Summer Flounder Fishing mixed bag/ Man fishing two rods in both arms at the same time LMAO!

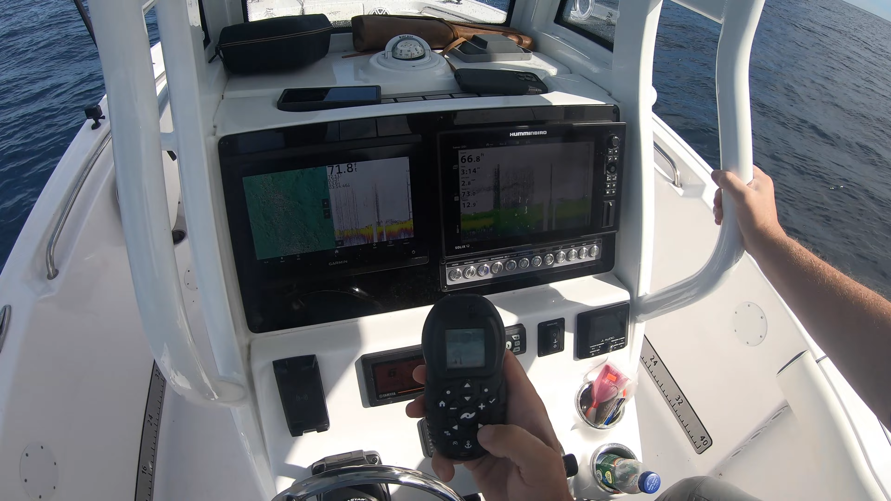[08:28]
now that that's headed straight i'm heading toward the lines i want give myself a boost and that gives me the speed and now i should come on this should have been on six
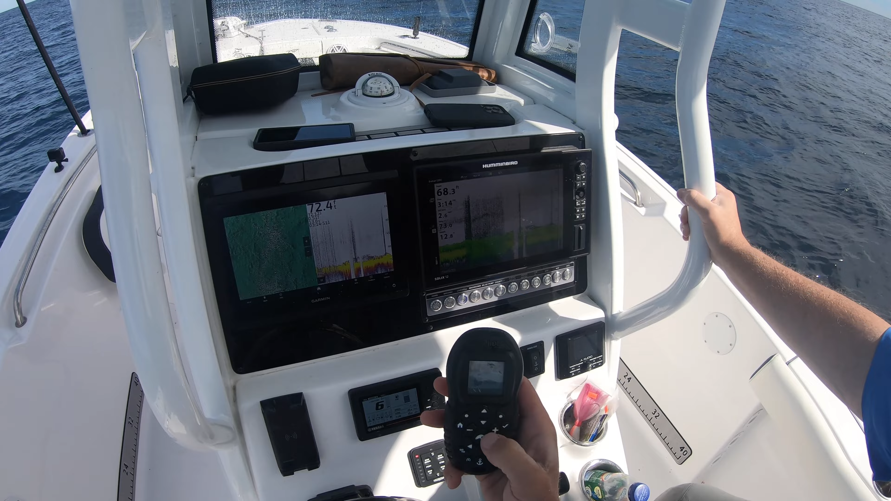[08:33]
turn that on and then hit the heading and that should lock my heading because i was already assisting it with that
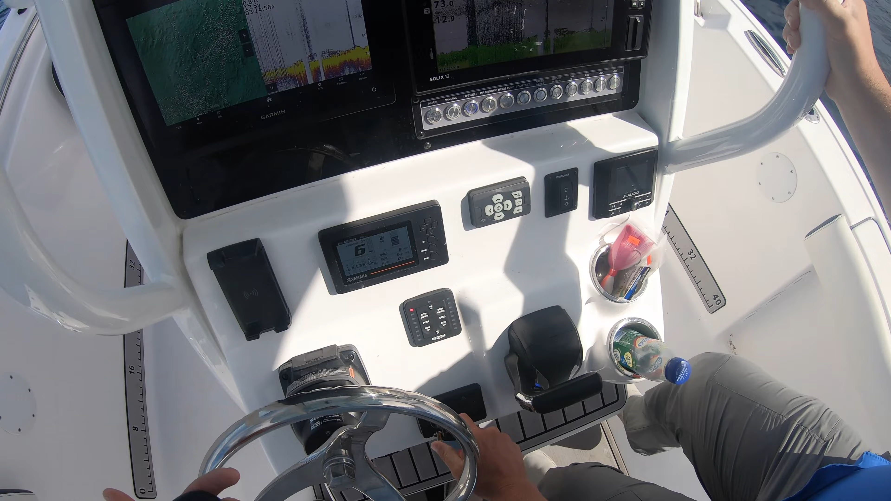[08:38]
yeah i'm at 105 it says we wanted 135 so i'm gonna shut it off then i'm gonna i'm gonna turn right